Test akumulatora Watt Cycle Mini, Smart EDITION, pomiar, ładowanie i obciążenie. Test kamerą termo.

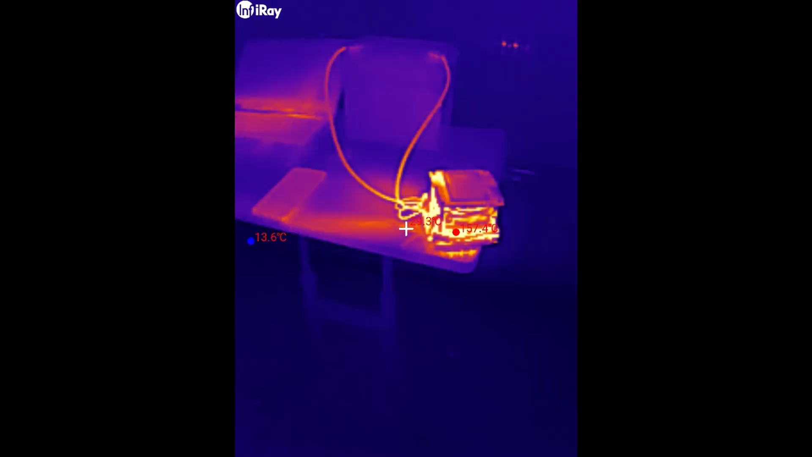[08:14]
zobaczcie tak to się przedstawia jeżeli chodzi o sam akumulator
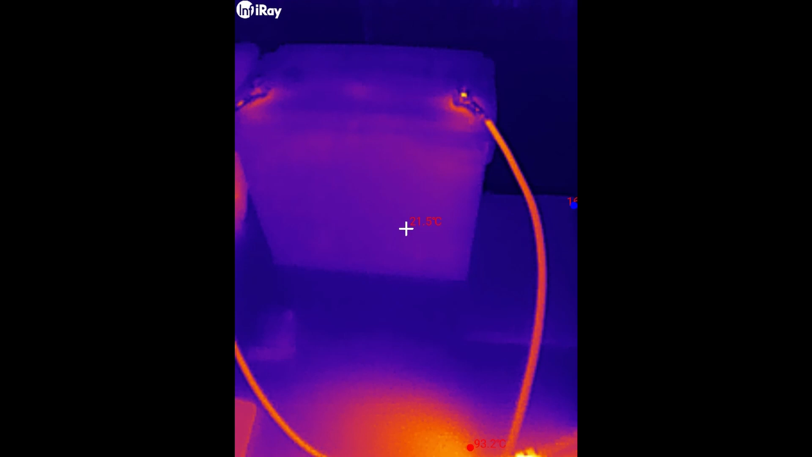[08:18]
mamy temperaturę 21 stopni zobaczcie na zaciskach jest cieplejsza oczywiście
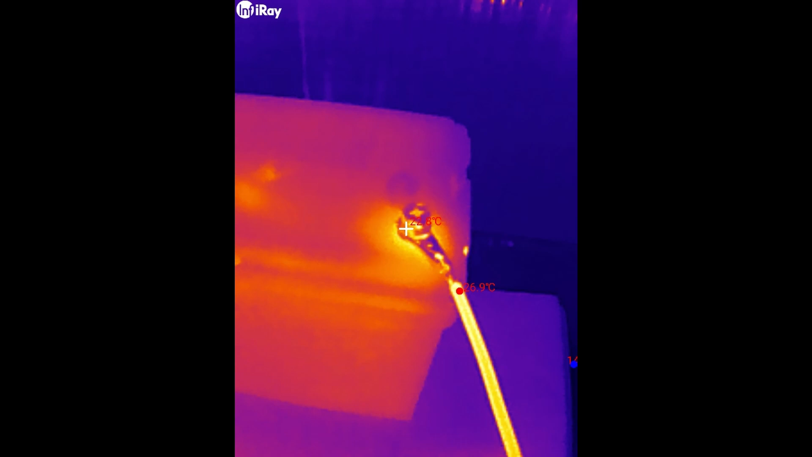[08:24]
to nie jest gorąca temperatura bo sam przewód ma 26 stopni 27 prawie akumulator
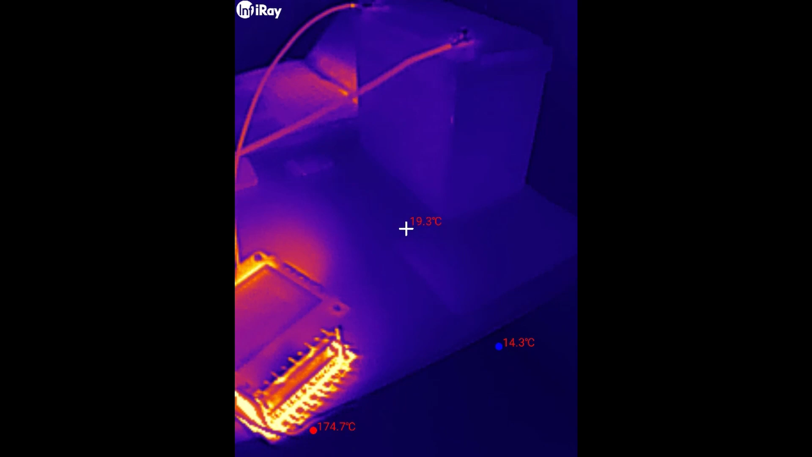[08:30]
On screen: spot 19.3°C, max 174.7°C, min 14.3°C
to jak widać nie grzeje się jakoś strasznie tutaj mamy jakiś refleks delikatny
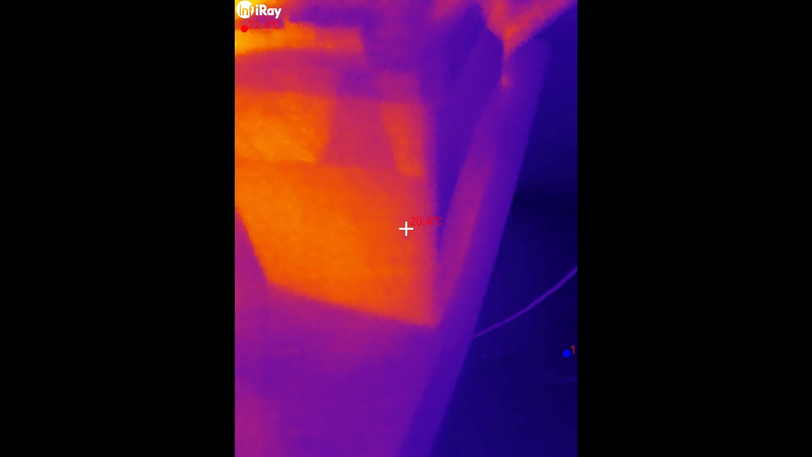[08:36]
ale nie wykrywa żadnych temperatur które by wskazywały na jakikolwiek niepożądany efekt
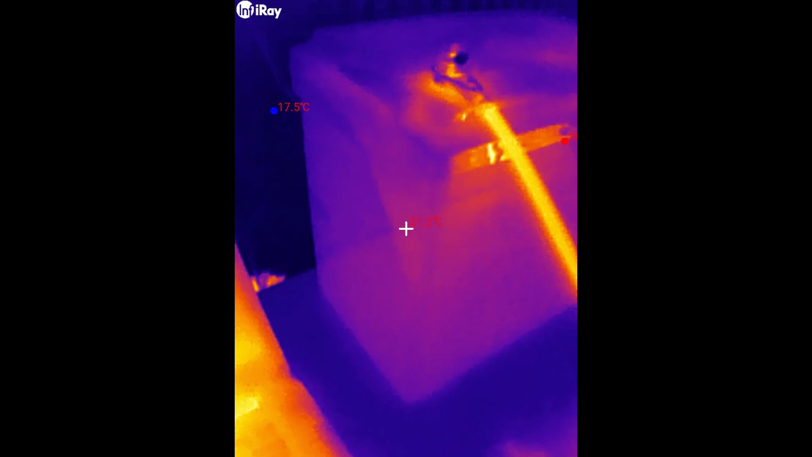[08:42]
On screen: min 17.5°C
nagrzewania się ogniw wszędzie temperatura to jak widzicie jest taka w miarę sama tutaj obciążenie w